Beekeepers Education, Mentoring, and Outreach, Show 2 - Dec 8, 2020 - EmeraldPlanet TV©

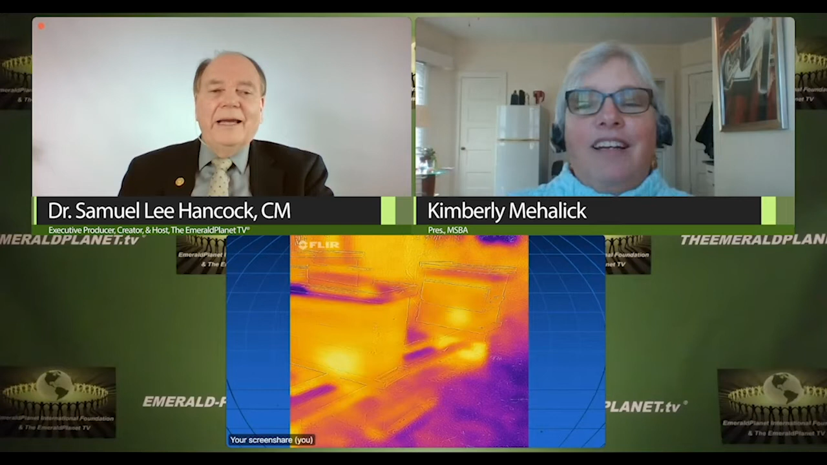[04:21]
I have an idea. But you're looking at many different ways of supporting the beekeepers. And so we're going to go through some of these different ways of doing that. Absolutely. This is new technology. This is the use of an infrared camera to look at a beehive during the winter to see that it's alive. The bright spot that you see in the center of the box means that's the cluster of honeybees cuddled together for warmth and generating heat around the queen during the middle of the winter cold.